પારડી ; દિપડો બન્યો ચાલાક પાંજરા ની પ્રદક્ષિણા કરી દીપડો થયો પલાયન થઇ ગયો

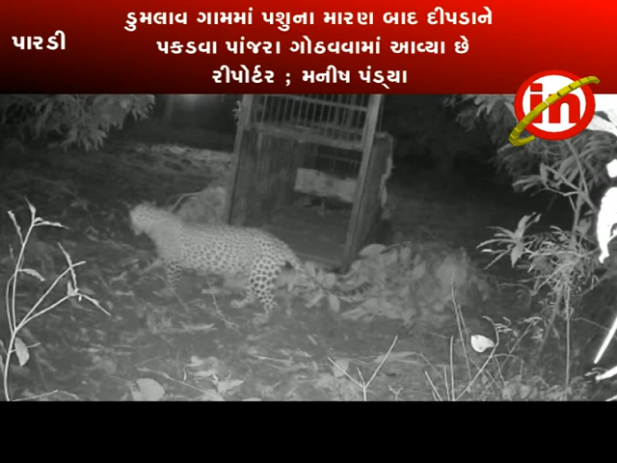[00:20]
पांजरानी प्रदक्षेना करी पलायन थे जाई शे असमगर घटना सिसेटिवी क्यामेरामा क्या थे जवा पा दिपडा ये बे दिवसा
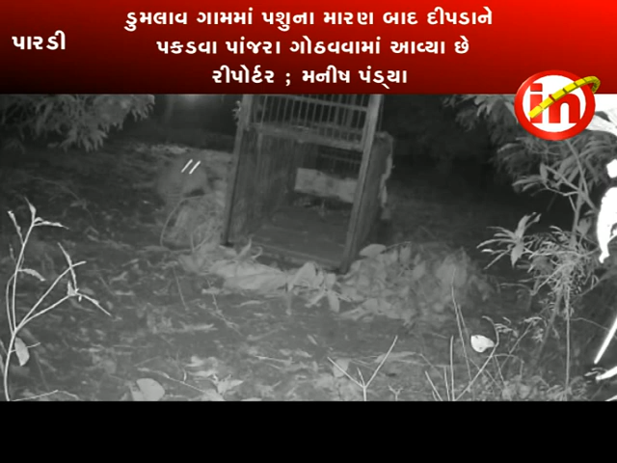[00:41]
गाओ डुमलाओ गामे एक बकरी नु मारन करी होतु चुई अंगे गामना सरपंच प्रकाश पतेले पाडी बन विभाग वनी करन रेंच ने चान करता फरी